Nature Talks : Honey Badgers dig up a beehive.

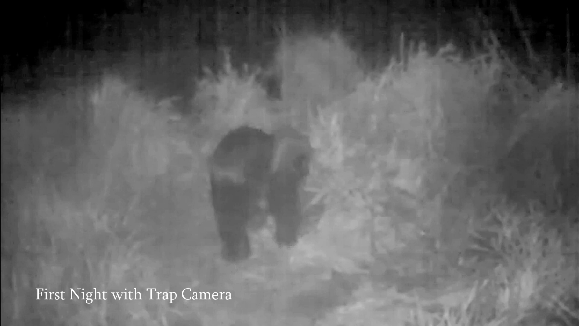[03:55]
Setting up the trap cameras paid off dividends and unexpectedly we actually had a pair of honey badges come in where
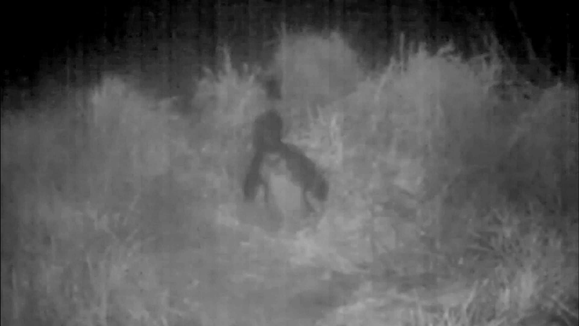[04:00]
we had thought it had only been one so a pair came in and from
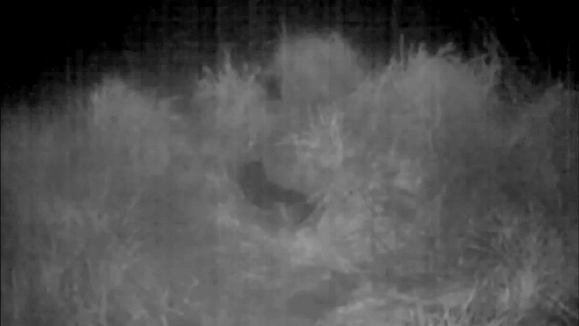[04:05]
the both the first and the second night of having the trap cameras out so they
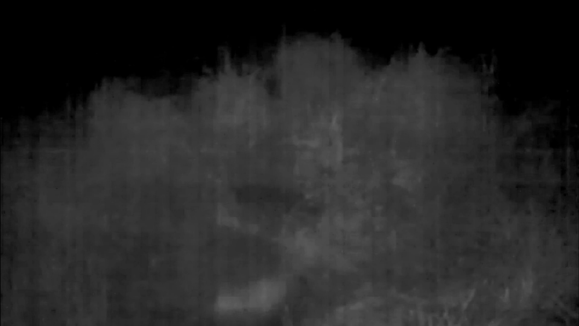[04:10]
returned for two nights we managed to identify it as a male female pair.
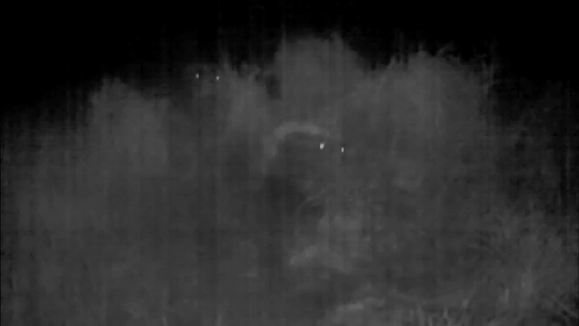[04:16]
On the first night they arrived at the termite mound
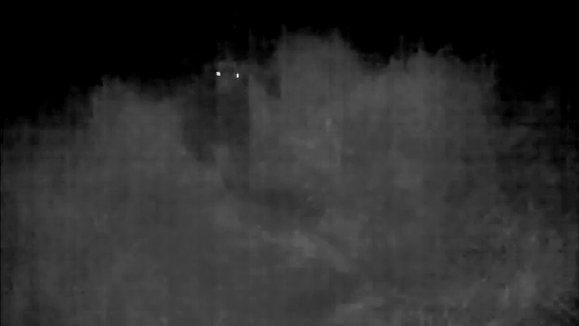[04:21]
together and the female went down started excavating out some fresh honeycomb from the swarm while the male waited
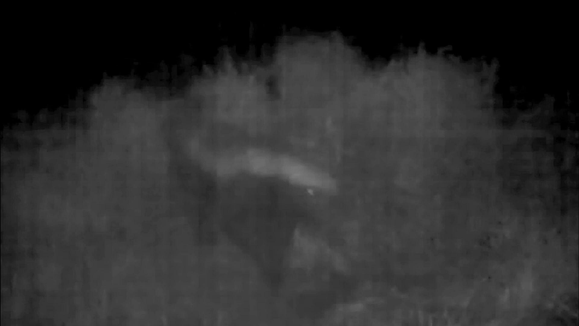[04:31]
and this is when we started noticing something very distinctive so the male both
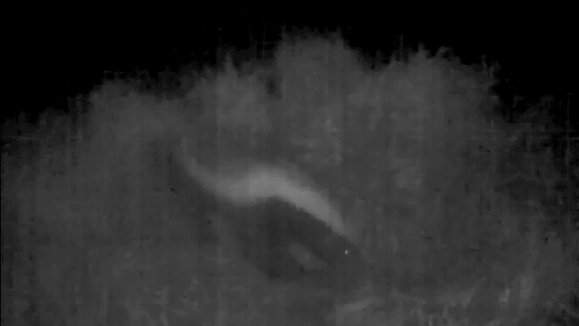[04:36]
the eyes were reflective and when the female came out
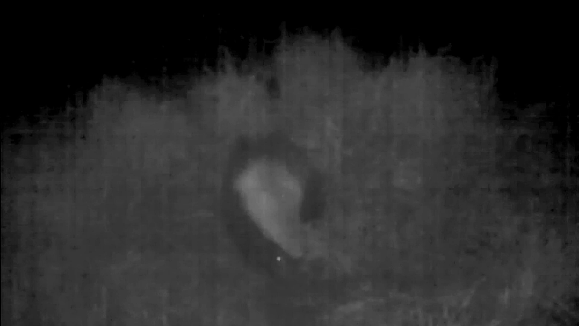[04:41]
we could see that her right eye didn't reflect the flash from the camera indicating some eye damage.
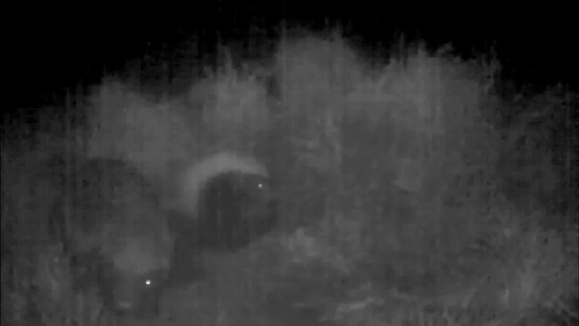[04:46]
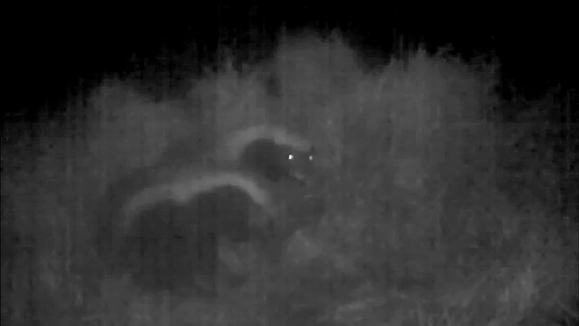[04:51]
The male in particular showed big hesitation towards the camera and was
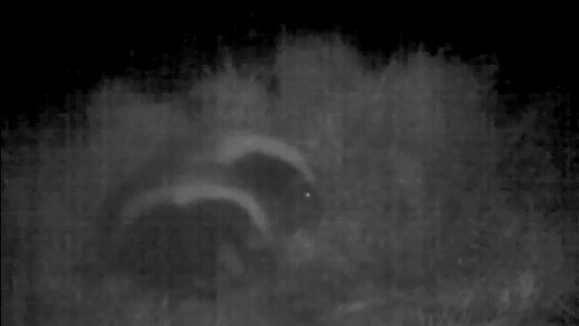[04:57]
very very wary of it inspecting it but they both fed and after 20 minutes they left the site.
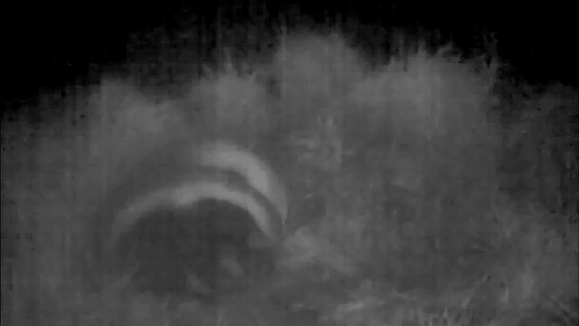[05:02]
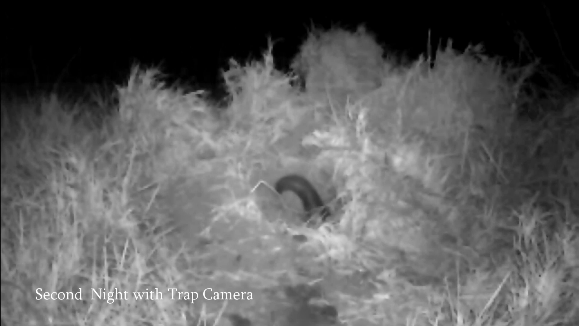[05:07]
On the second night of the camera being up they returned again but this time the female came on her own and she went
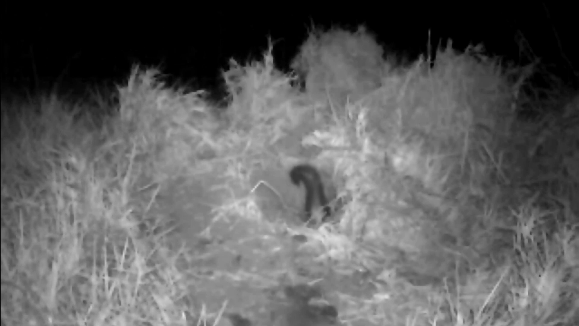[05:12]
down did quite a lot of excavation and obviously getting some new honeycomb and it's actually what lovely watching her come out look at those little feet she gets some comb looks around
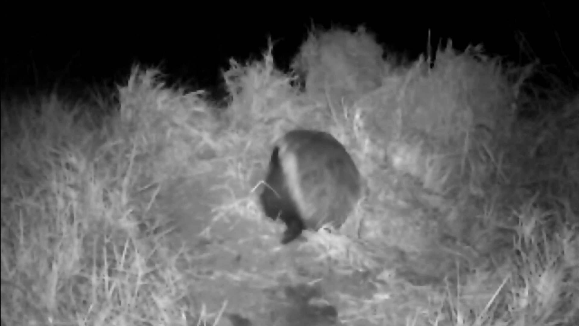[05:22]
bit of disturbance with the bees but she sits down and feeds and every now and then looking off to the side and we suspect that's when she's just busy checking out for the the male seeing if he's going to come and join her but she's managed to harvest quite a bit of comb and sitting down there extracting the honey and the the larvae and you can see very clearly there her right eye not reflecting the flash of the camera and a little bit of concern
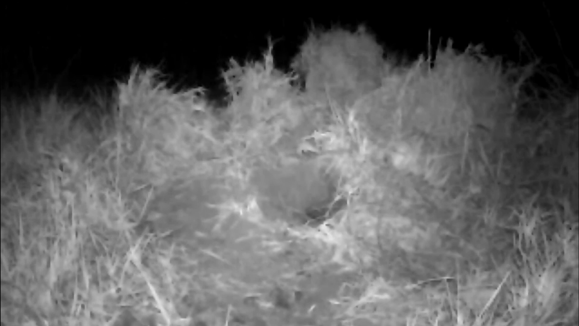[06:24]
and he also gets himself a meal the female returns and watches so he's down there for some
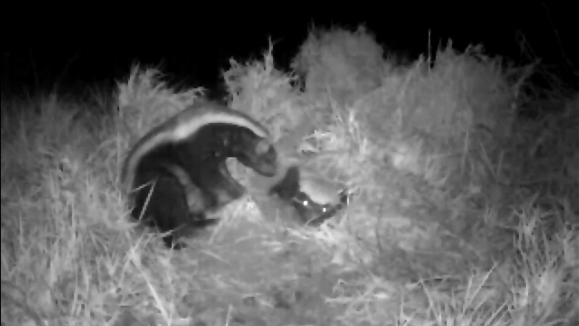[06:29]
while and watch this he comes out and the bees have been active and he's obviously been stung and trying
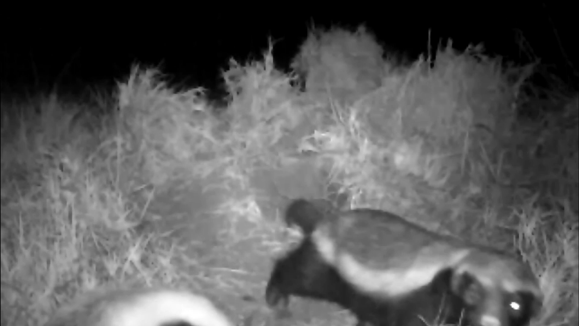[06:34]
to get them the female then moves off and um
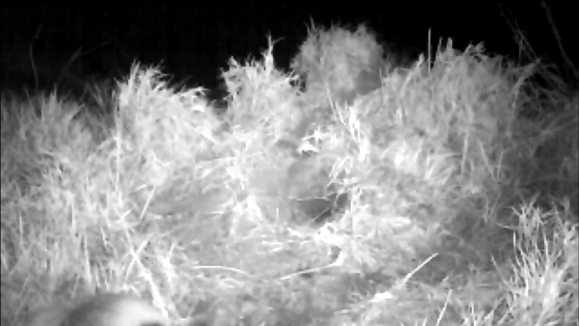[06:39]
the male decides let's just give it one more bash despite the bees
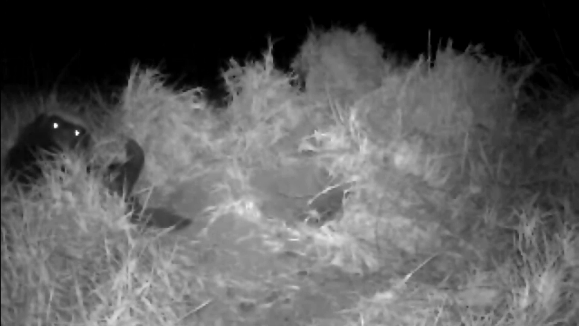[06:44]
and after another attempt here you see he's really been stung has a look evaluates it decides no that's it and that was the last time they were at the site
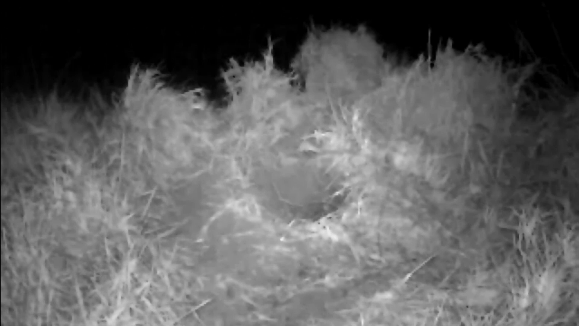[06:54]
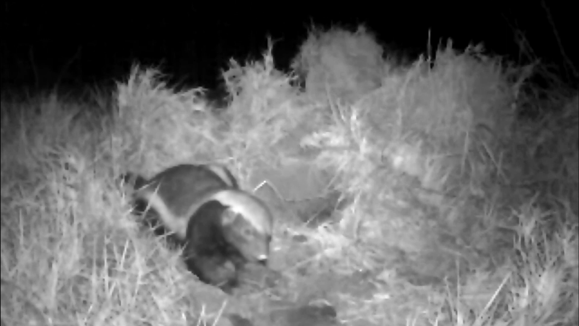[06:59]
reviewing the footage we were interested to know two things first of all had this pair visited the property before and secondly um was the female's eye damage from a past injury or through these activities going
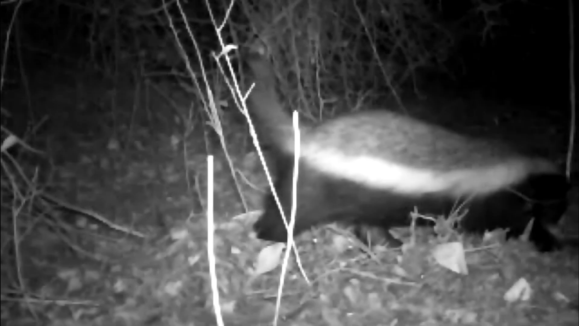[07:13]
through some archival trap camera um records i was super excited to find a recording from june 2018 of a pair of honey badgers on the property both of them had come in to feed from a carcass of a bush bucket which had been killed by a caracal and once again um we had the two individuals one with um what appears to be a damaged right eye not reflecting through the camera